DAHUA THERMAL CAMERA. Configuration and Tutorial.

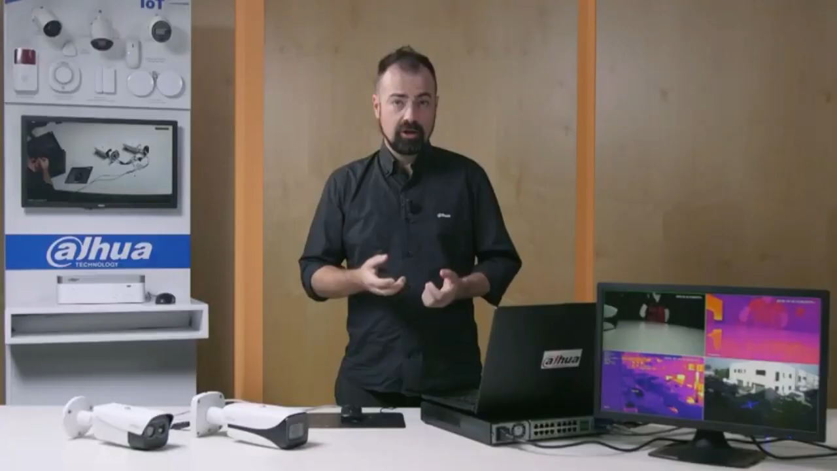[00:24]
as you can now guess, able to operate in conditions in which traditional cameras would be unable to capture any useful information.
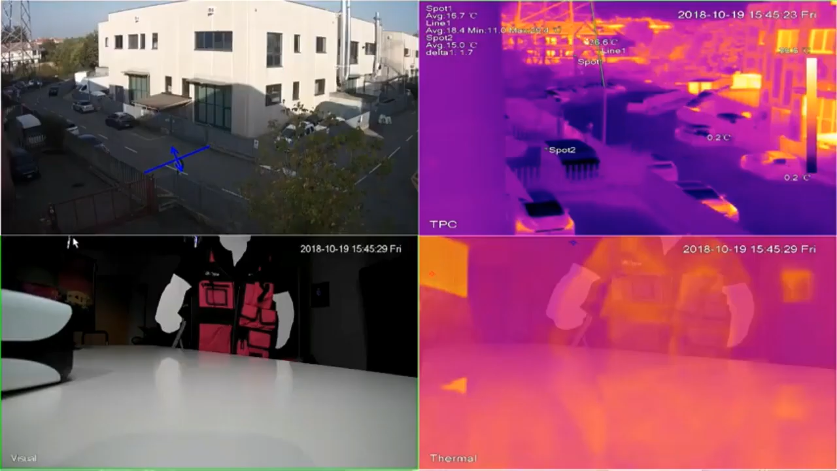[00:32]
Here today we have a traditional video camera mounted outside our building, as well as a thermal camera, the TPC 5600 which is also mounted outside.
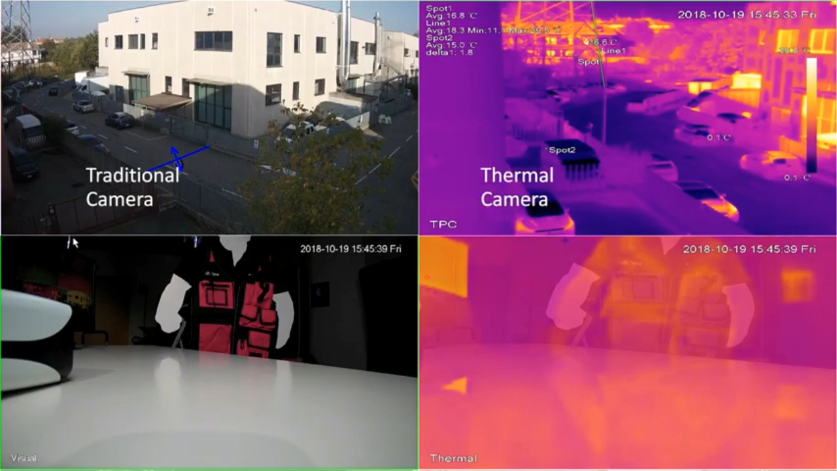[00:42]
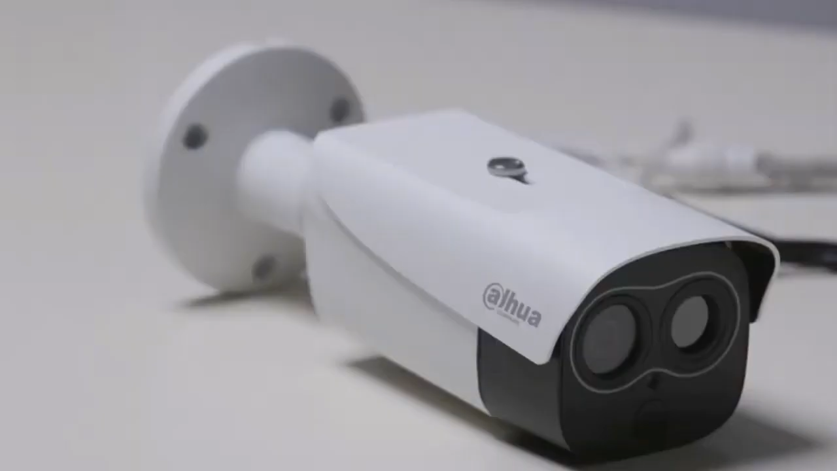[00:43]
This camera is a hybrid that can, as you might guess from the images,
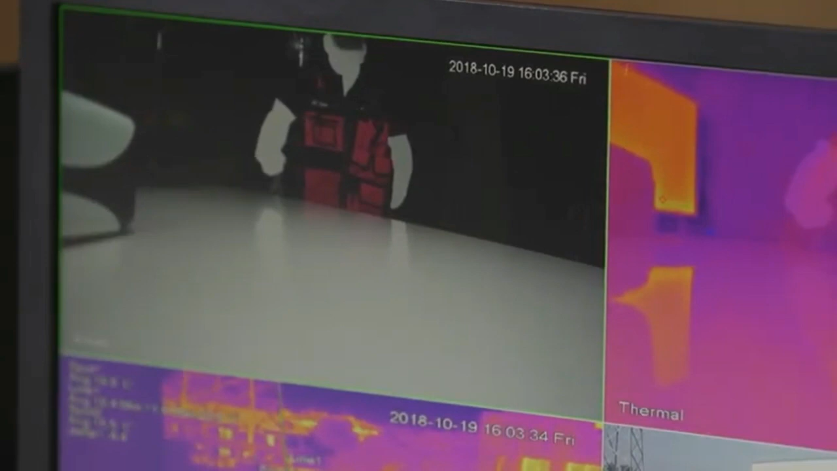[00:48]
take advantage of its dual lenses to provide both traditional and thermal images.
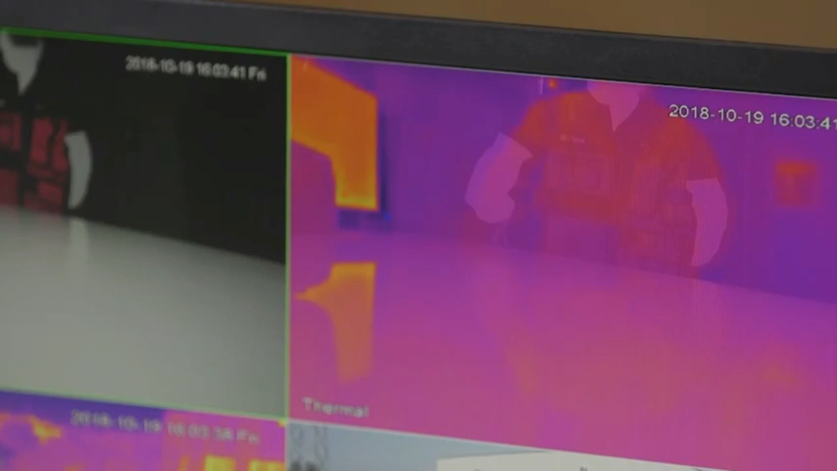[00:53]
Now let's take a look at the setup menu of our thermal camera.
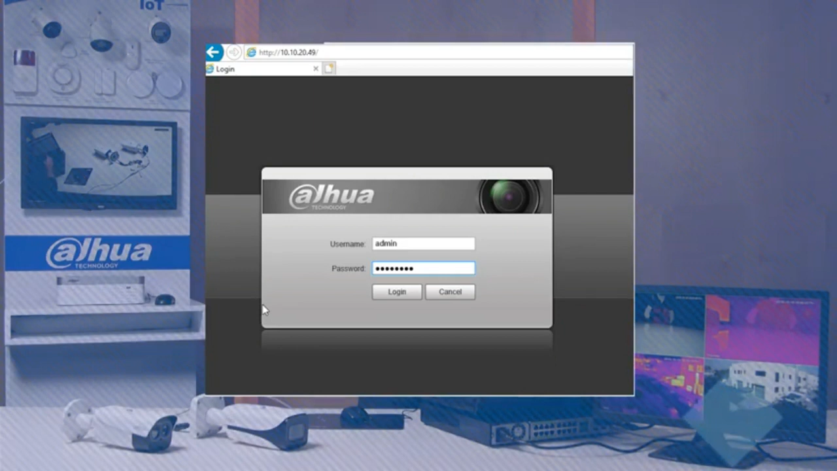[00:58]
As usual, I type in the IP address of the video camera, its username and password,
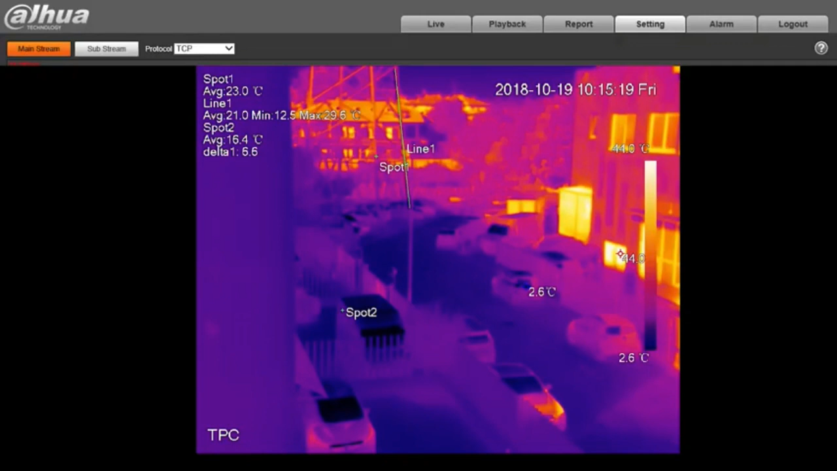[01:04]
On screen: scale top 44.0°C, scale bottom 2.6°C
and as you can see from the setup menu, here I can set the type of color palette to give to the image. In this case, we've selected Fusion, which is one of the most popular, but as you can see, we have a whole range of colors available. The camera is also equipped with a heat sensor,
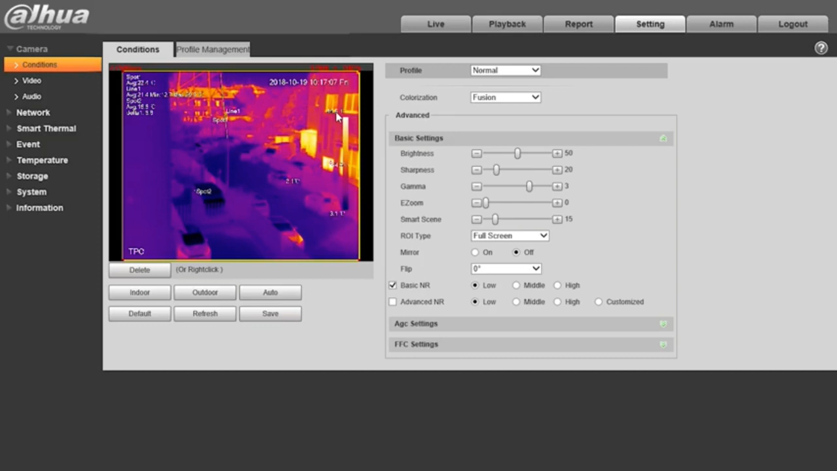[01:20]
so here to the right we have a gradient bar that shows higher temperatures in warmer colors and cooler temperatures in colder, darker colors. We also have a fire warning section, which enables us to manage fire alarms. We can select either anti-jamming mode, which is slower but more accurate, or high response mode, which is much more sensitive.
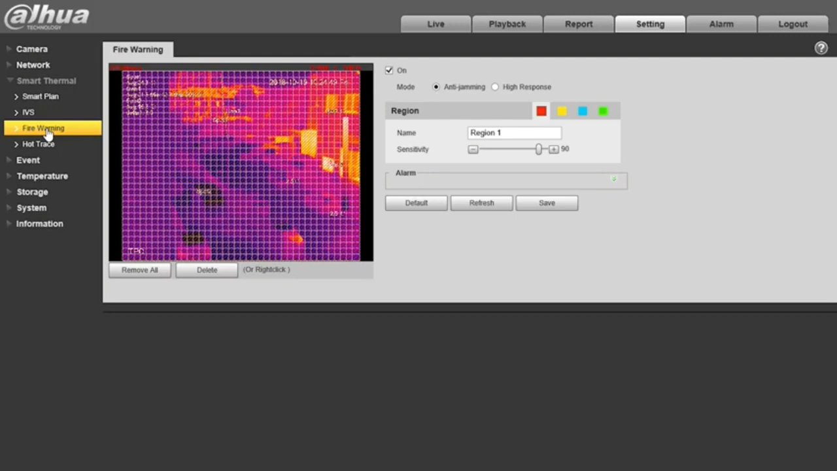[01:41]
Then we have the video detection section, where we tell the camera what we want it to do to report the alarms,
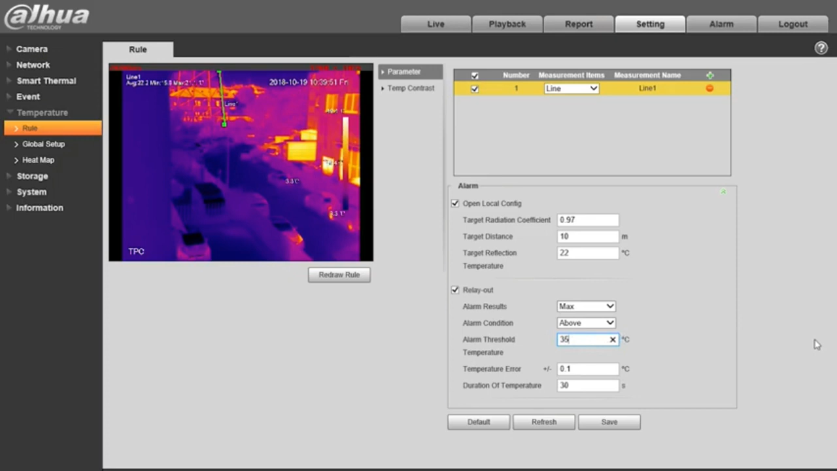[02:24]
and then how we want the camera to report any alarms. In this case, we set the camera's relay to close when the temperature of the mast along the line we've drawn exceeds 35 degrees centigrade. At this point, setup is complete, and all we have left to do is save it all. Well, friends, that's it for today.